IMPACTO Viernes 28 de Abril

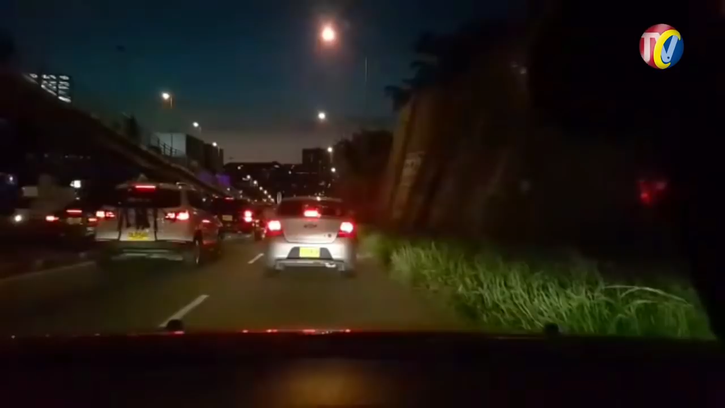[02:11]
En Florida Blanca, en la autopista Florida Bucaramanga, el trancón es generado por los taxistas que se parquean en sentido desde Florida Bucaramanga, haciendo desorden, esperando carrera en el centro comercial Caracolí.
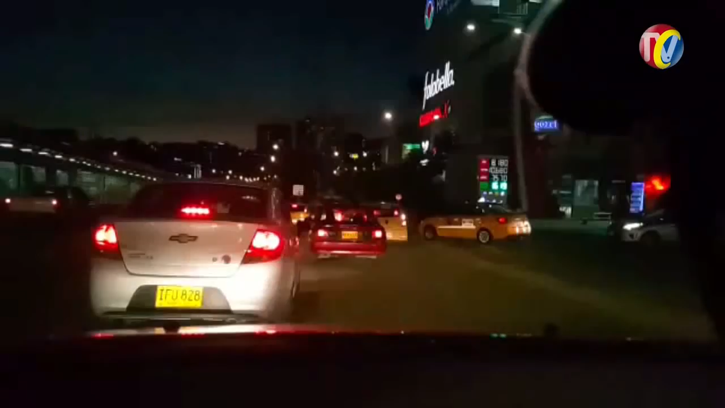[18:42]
Primero, aquí se forma un cuello de botella en todo el frente de la bomba Terpel. ¿Y por qué? Se acabaron de retirar varios taxis. Pero desde aquí empieza la cola. Ahí se va a acomodar uno, por ejemplo, este carro. Si estuvieran los dos carriles habilitados, hubiera salido normal. Pero como están estos taxis ahí atravesados, pues no. Lo más chistoso del caso es que todos los días se da esta situación aquí en el centro comercial Caracolí,
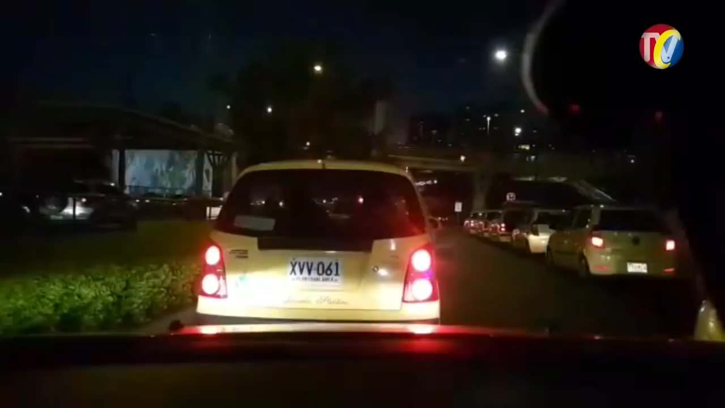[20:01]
Creo que más de 20 segundos no dura. Pero estos ahí parqueados, ¡qué pereza! Todos los días se vive este trancón. ¿Y todo por qué? Por culpa de los taxis. Y ahí sí, como diría un amigo DJ, ¿y dónde están las autoridades, Héctor? Deben estar tuiteando, deben estar pendientes de las fotomultas. Lo más chistoso es que vea, ahí hay una zona de parquear, la acabamos de pasar, y estos ahí parqueados como los dueños de su calle.
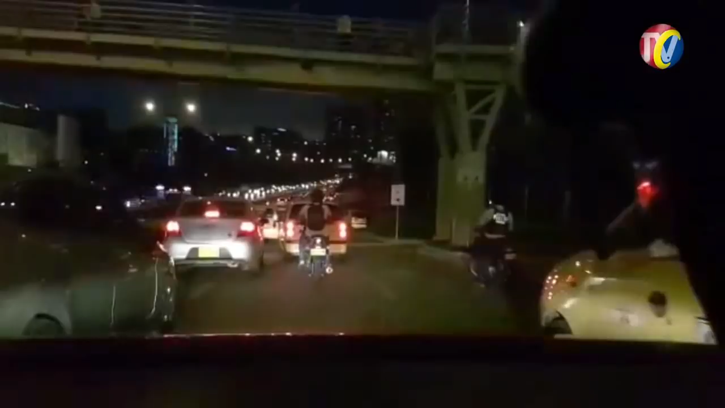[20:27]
Gracias. De aquí para allá ya se vive el trancón, pero es lo normal. Adiós. Ve, qué tristeza.